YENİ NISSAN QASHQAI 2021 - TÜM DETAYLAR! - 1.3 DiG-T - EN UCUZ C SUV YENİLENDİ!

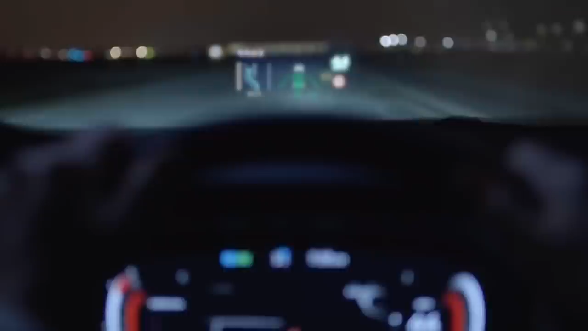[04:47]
Ayrıca yeni Nissan Qashqai 10.8 inç büyüklüğündeki Head-Up Display ekranı ile segmentindeki en büyük görüntüye sahip oluyor.